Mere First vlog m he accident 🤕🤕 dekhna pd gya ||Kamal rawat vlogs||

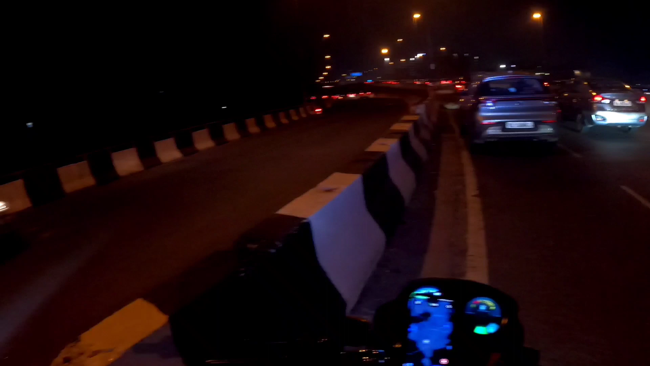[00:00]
नहीं मैं देख रहा था यार उनको,
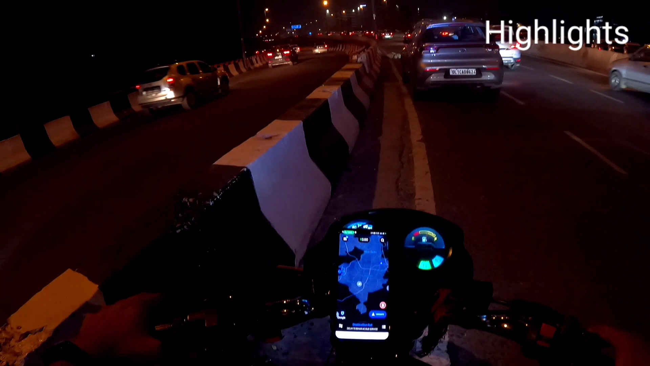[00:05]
भाई साहब गंदे गिरे वो तो, मैंने रिकॉर्ड नहीं कर पाया मैं।
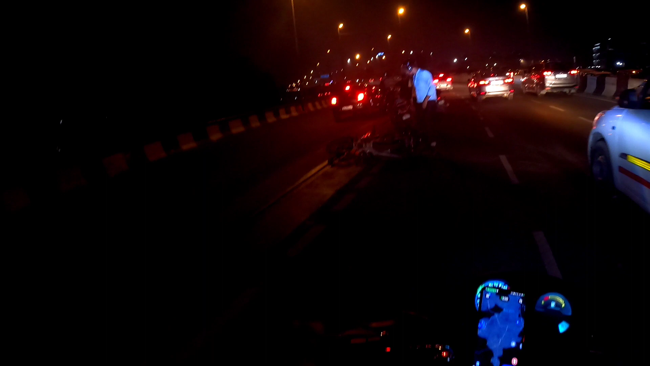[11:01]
तो गाइस यहाँ पर आप देख सकते हैं, अभी अभी भाई साहब कितना गंदा ही गिरा है बंदा, वो तो मैं रिकॉर्ड नहीं कर पाया। हाँ भग गया यार वो,
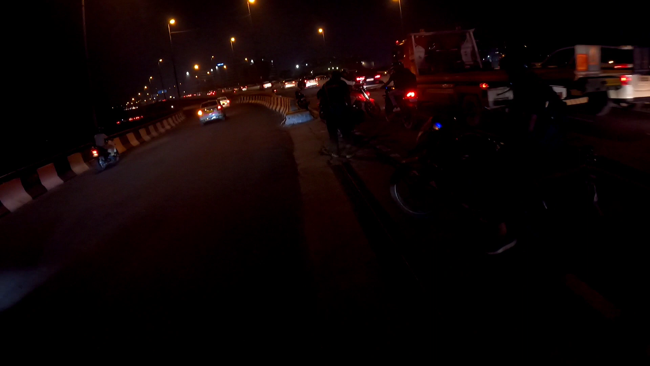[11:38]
क्या बोलते कट है यहाँ पे, और यहीं पे टक्कर मारी उसने गंदी वाली।
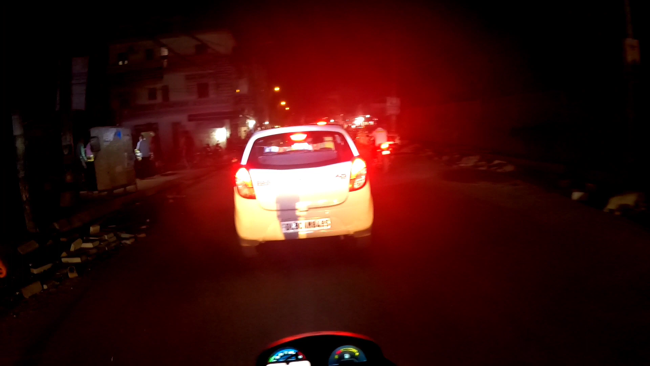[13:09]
अभी देख रहे हो ये पूरा वन वे है, एक तरीके से वन वे,
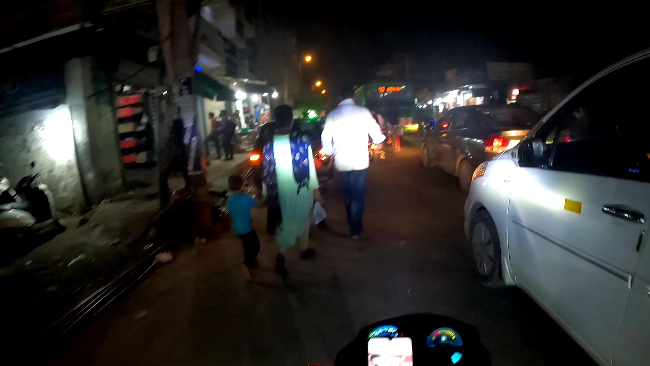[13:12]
जैसे कि जंगल जाने की जगह है, इसमें दो दो गाड़ी जा रही है,
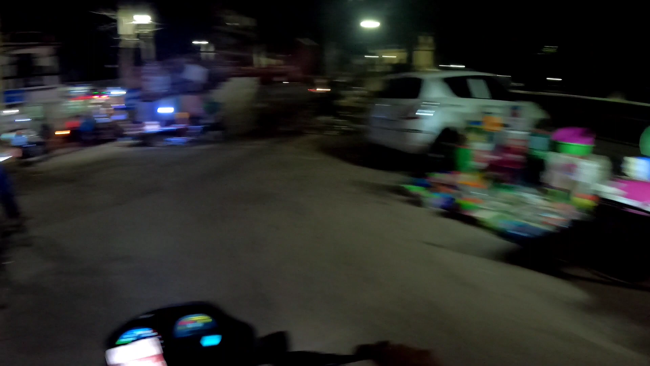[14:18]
सुबह भी दिखाया था आपका रिजोर्ट, अभी भी दिखा रहा हूँ आयनगर का गट्टे,
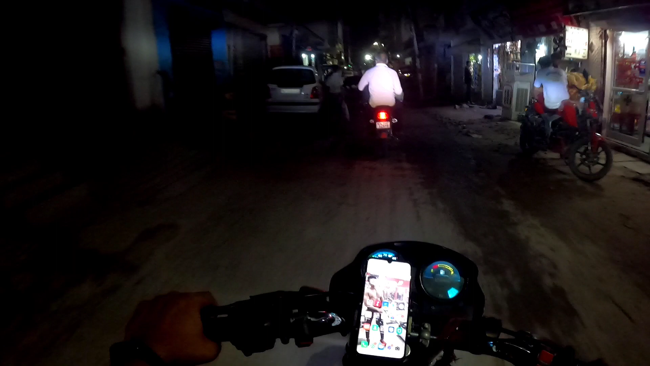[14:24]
और इतनी जल्दी वरना तो मैं 10:30 बजे तक ही पहुँचता हूँ,
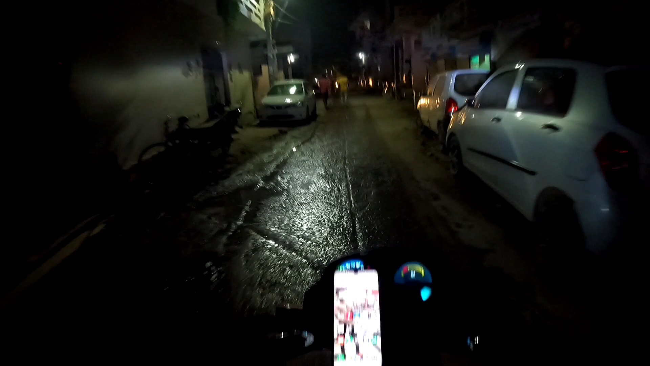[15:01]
इधर ही स्टेशन है, ऑलमोस्ट हम बस पहुंच गए हैं अपने, ये पतली सी गली है।